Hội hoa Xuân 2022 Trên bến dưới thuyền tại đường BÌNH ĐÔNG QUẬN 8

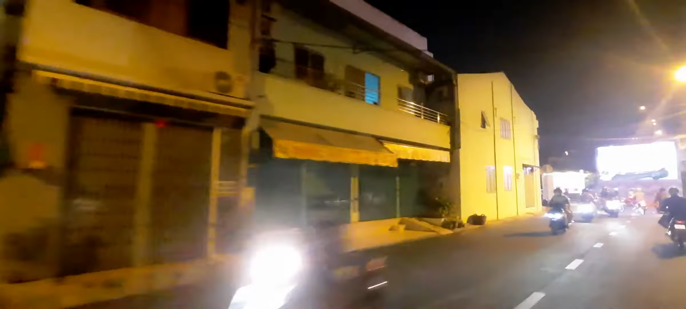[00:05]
từ quận 5 qua cầu Trà Và, rồi đến quận 8 ngay trên đường Bình Đông,
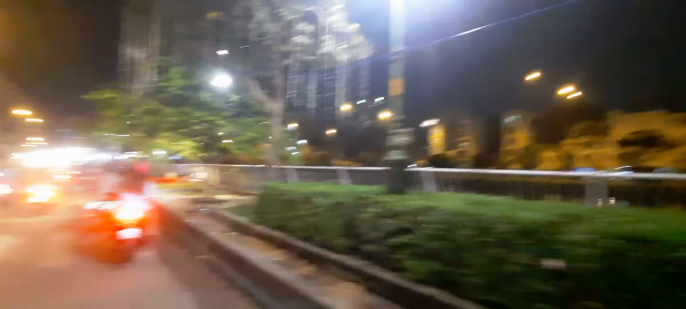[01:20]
đây là khu vực bán hoa hàng năm, của, wow,